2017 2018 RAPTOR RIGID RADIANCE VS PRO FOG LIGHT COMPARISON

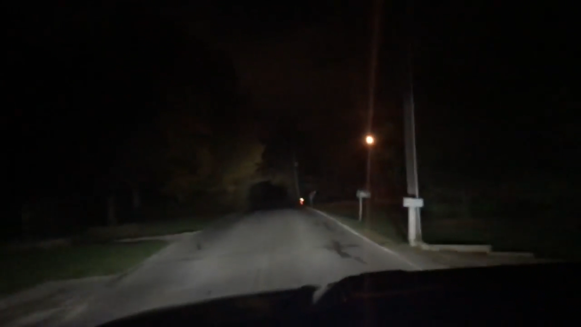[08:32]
So first, I'm going to turn on the spotlights, then the SAE lights, now our driving spot flood combo, and the light bar. You can see all the lights actually fill a different gap. In coverage. Unbelievable amount of light that these things put out.
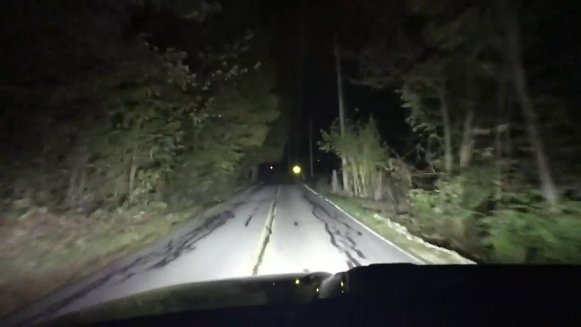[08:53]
I mean, look at that. Lights it up just like the daylight. So...